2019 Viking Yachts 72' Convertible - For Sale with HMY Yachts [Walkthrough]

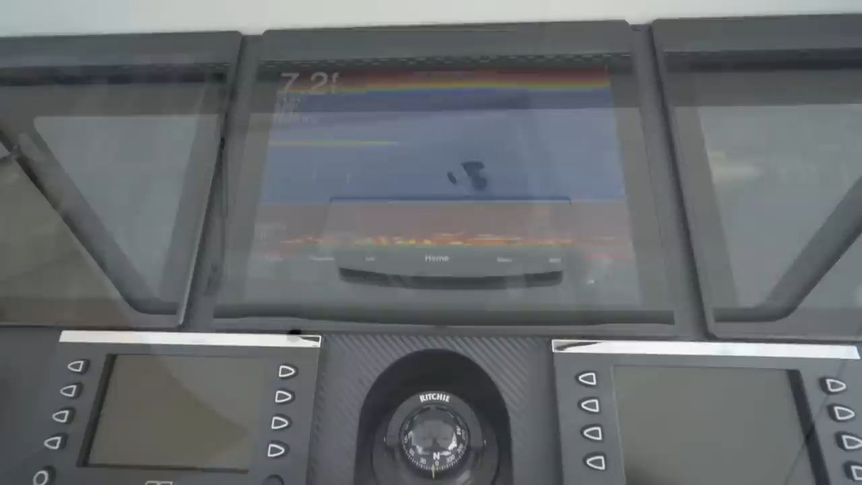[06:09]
The state of the art electronic package that's on this boat includes three glass monitor screens, two VHF units, stereo controller.